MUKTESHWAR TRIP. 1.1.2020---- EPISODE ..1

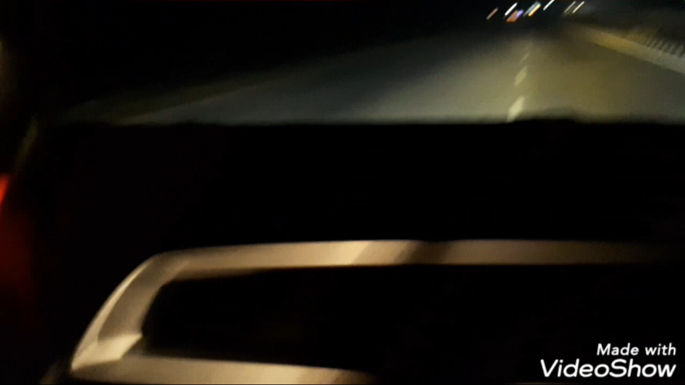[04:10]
ताइम हो रहा है तीन बचके पचास मिनिट है तो यह थोड़ा मेरा दस मिट स्लू है और रास्ता थोड़ा खराब है श्रयांपुर से बरेली के बीच में
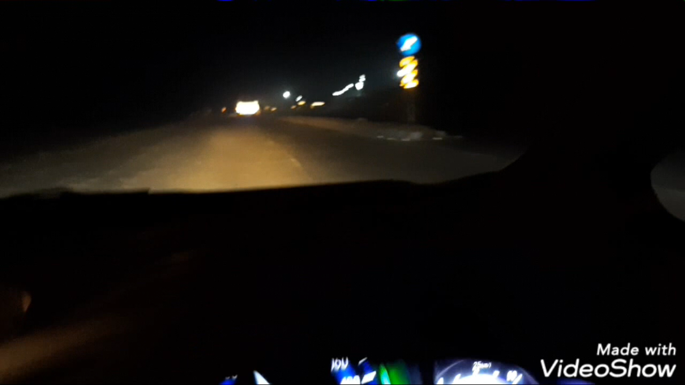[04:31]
पर अच्छा मौसम है फॉग नहीं है सबसे बड़ी बात आज के दिन आज की रात फॉग नहीं है
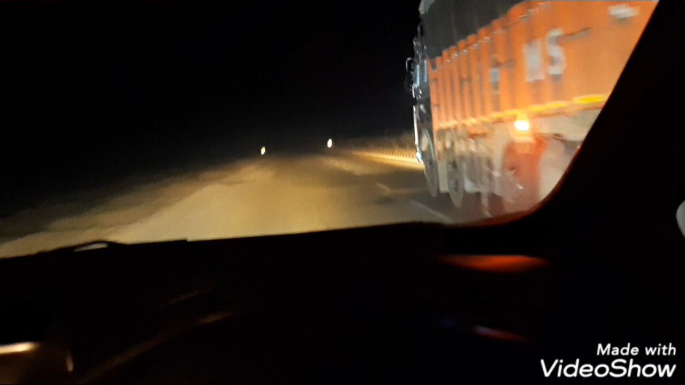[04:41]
हम लोग अभी बस थोड़ी ही देर में ननिताल वाली रोड पर आज आईए अजय रहे हैं जाओ है आज कि यहाद सोगे है रहते हैं अजय कहाओ नहीं है
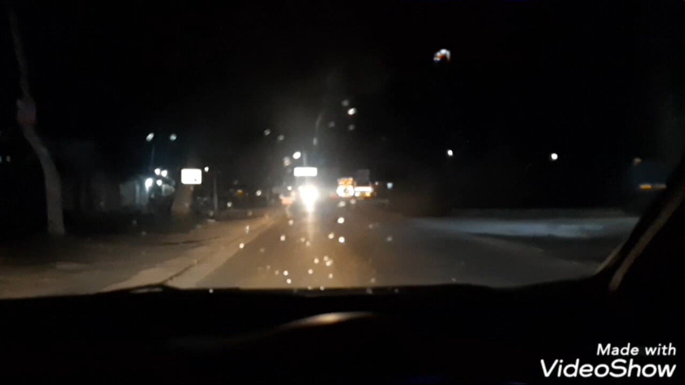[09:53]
यहां पर लिखा है नैनिताल 74 किलो मेटर टाइम हो रहा है चार बच के पचास मेटर मेंस पांच बच गया वाव किच्छा छे किलो मीटर तोड़ा से खराब रास्ता यह सितार गंज बेली बीत के लिए रास्ता जा रहा है
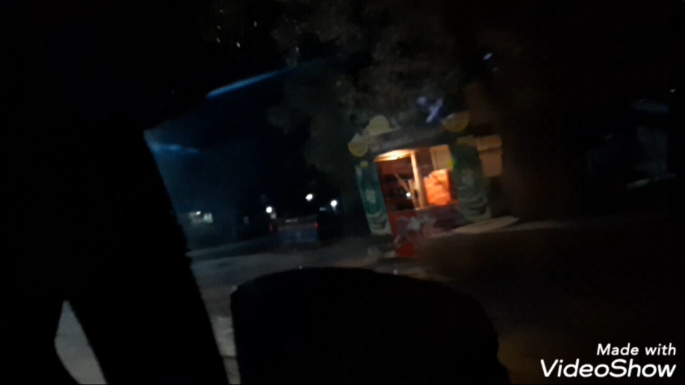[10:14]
और सबसे खुशी की बाद सबसे खुशी की बाद में इसकरी होगी कि बारिश हो रही है
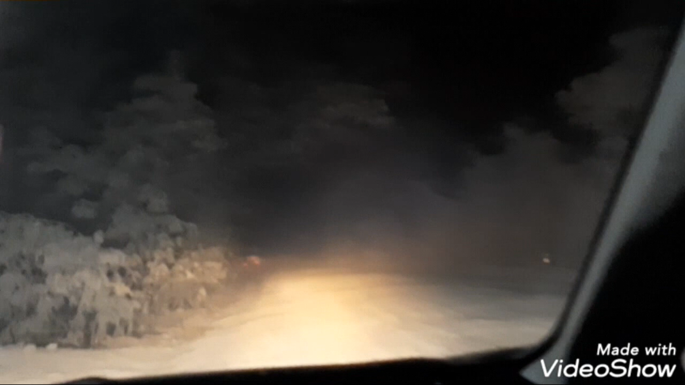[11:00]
बूंदा बांदी हो रही है यहां थोड़ी से रोड खराब है कभी नहीं बनी शैद तरही अरिया है और यह लगता भाइकर्स भी जा रहे हैं